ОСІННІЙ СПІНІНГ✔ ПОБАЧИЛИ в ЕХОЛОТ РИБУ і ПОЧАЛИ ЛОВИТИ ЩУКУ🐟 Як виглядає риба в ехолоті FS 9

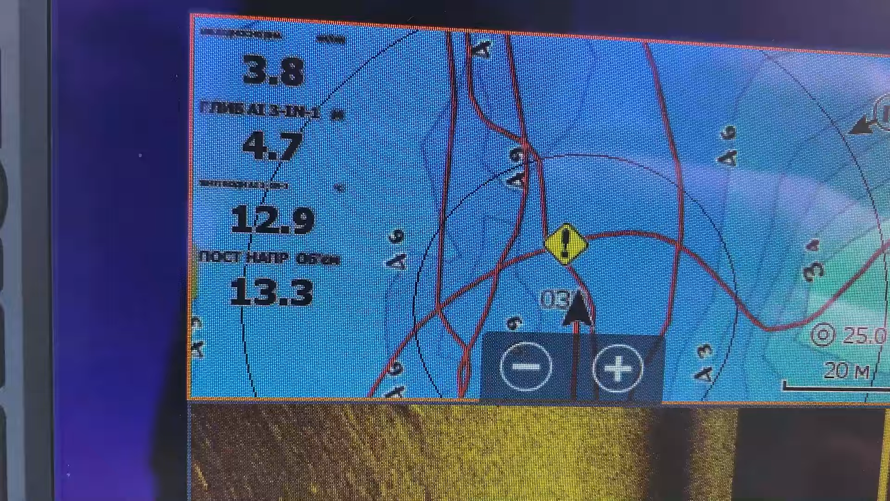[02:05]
кругаля. Ну, риба клює дуже слабо. Риби багато, а клює слабо.
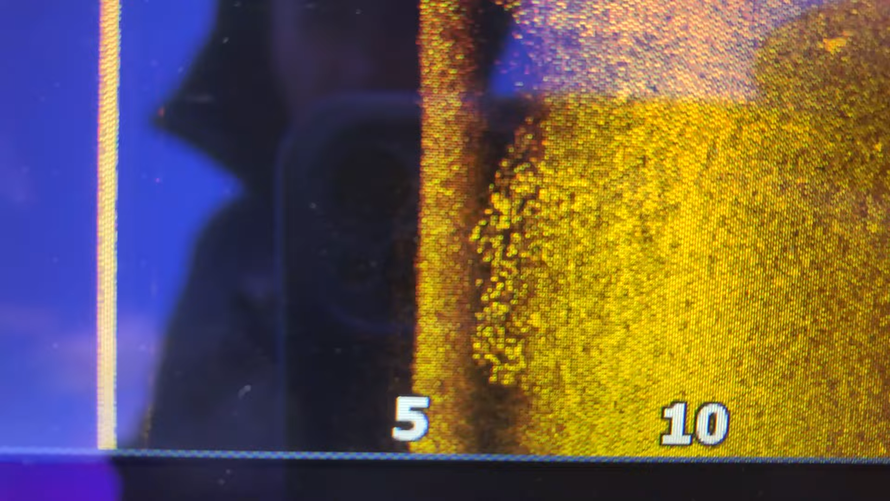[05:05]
А, пробуємо. Погодка шепче. Це ми зайшли на рибну полянку. біла риба стоїть цілими пачками.
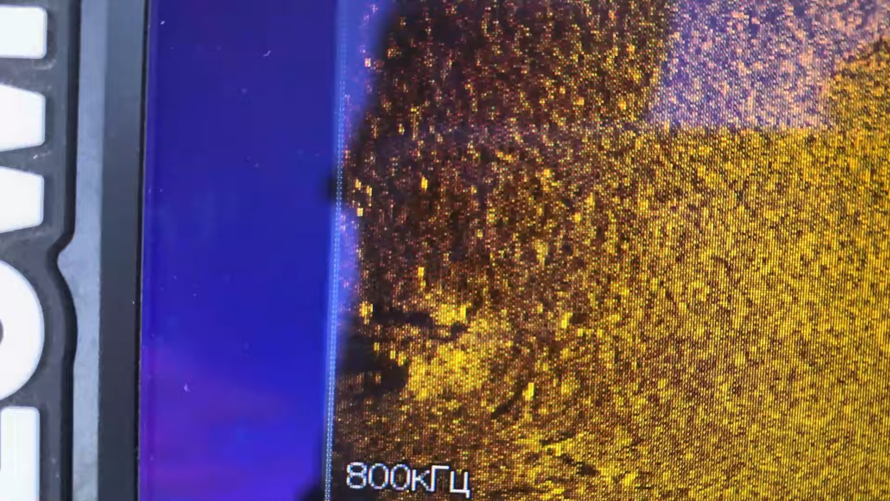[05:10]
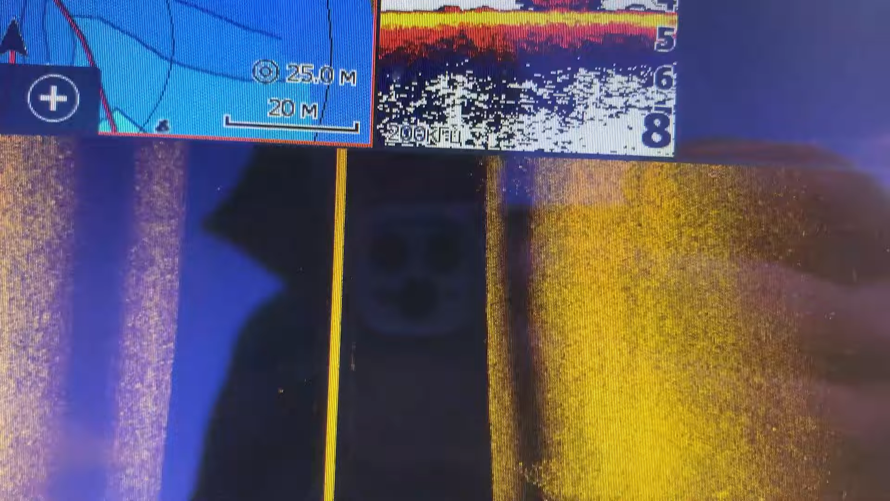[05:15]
Скрізь одна риба.
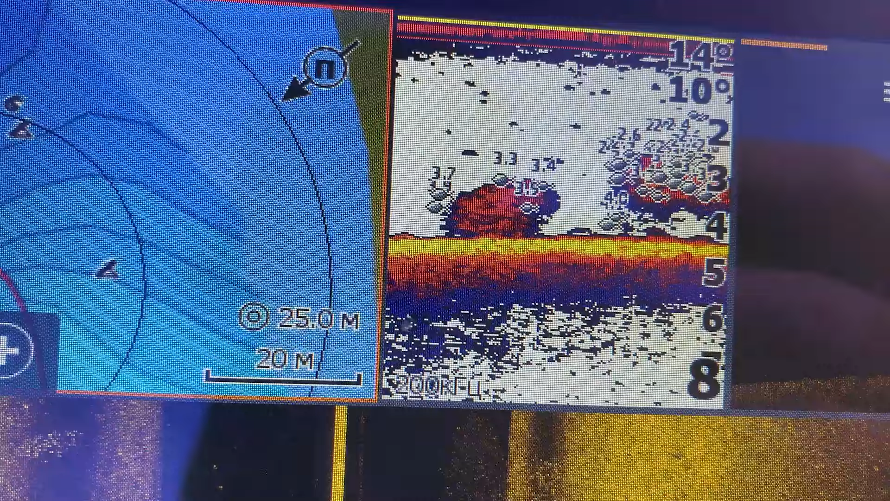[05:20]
О, вообще не фотоміста на ехолоті. Все в рибі.
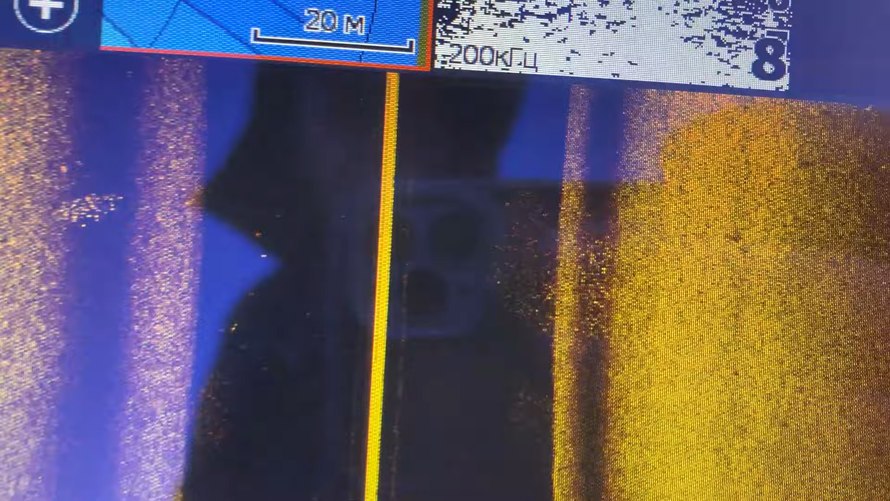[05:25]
Ось п'ятно яке.
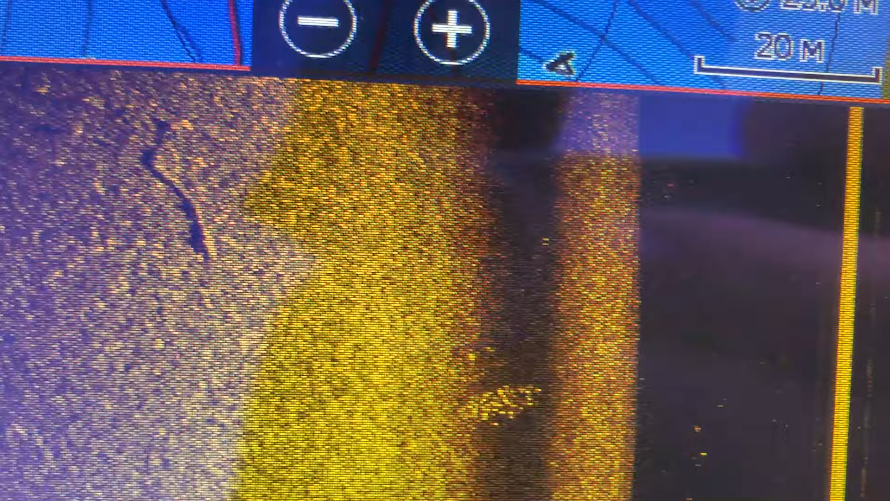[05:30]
Ой, краса, яка риба скільки. Зараз у когось клюне.
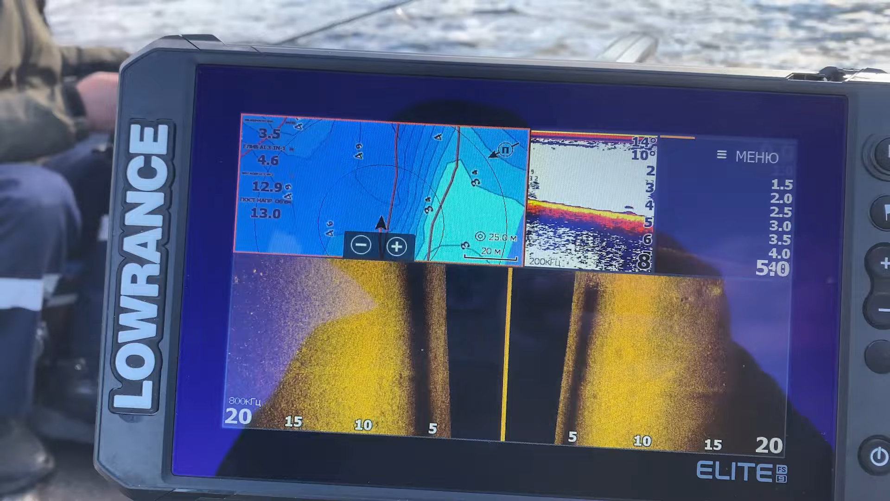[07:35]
Ще вон виходить хтось. Якась біла рибка присутня.
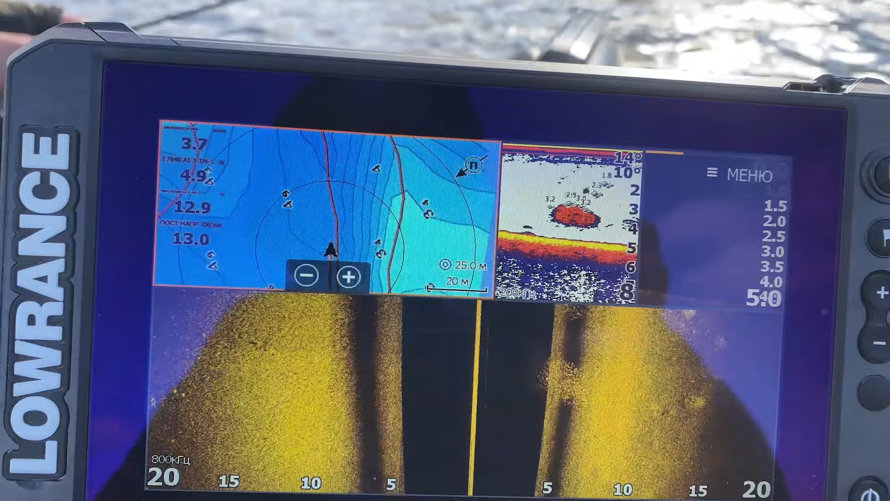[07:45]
Може і пастушок деякий стоїть. Зараз побачимо, може і клюне.